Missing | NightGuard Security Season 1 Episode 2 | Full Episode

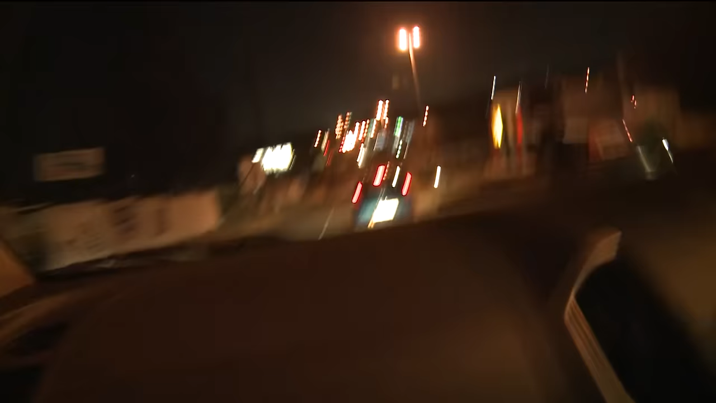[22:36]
behind. We're passing the office park on the right. I see one gate is standing open.